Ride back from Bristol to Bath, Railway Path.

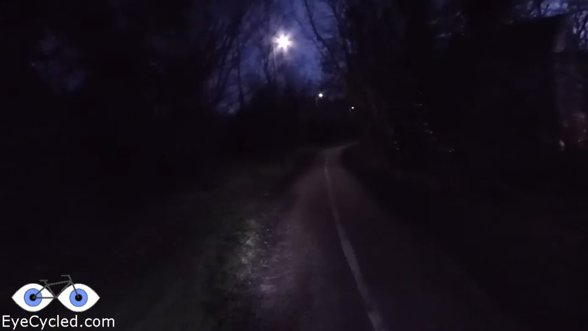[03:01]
So nice. The ride back at night. Well, it's night, but it's just about 5.30, I think, in the afternoon. So early evening. It's pretty dark. No one can hear. It's a lot less people on the path.